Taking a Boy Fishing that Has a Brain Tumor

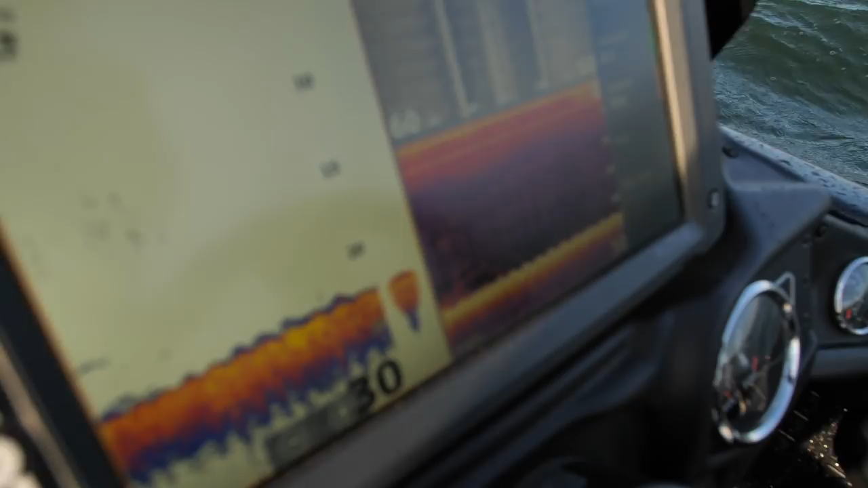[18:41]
brought that one up right there elijah's got like three hours to fish i think he's already caught through at four we've got some more fish under the boat so we're gonna we're gonna continue to slay
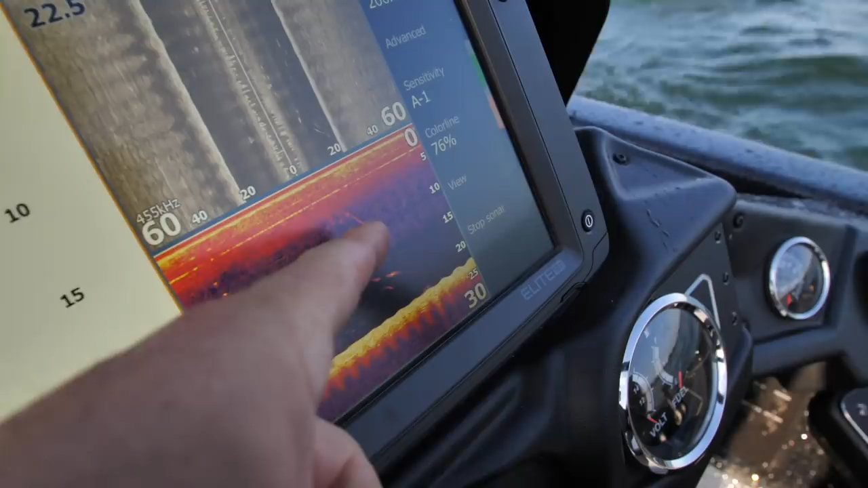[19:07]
the fish he caught look at this oh he choked it he choked it he wanted it that's down there easy elijah throw at it